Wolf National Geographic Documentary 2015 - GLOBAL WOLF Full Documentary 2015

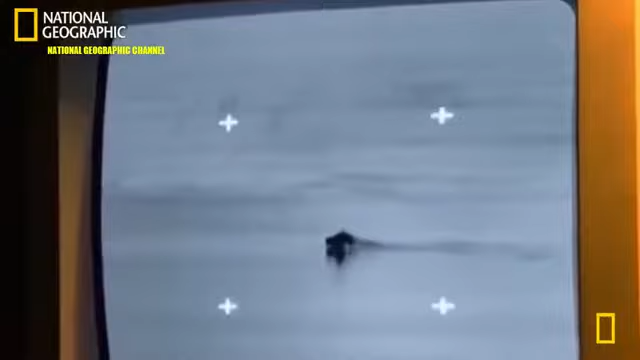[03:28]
The infrared cameras reveal an animal, a canine, wolf-like head.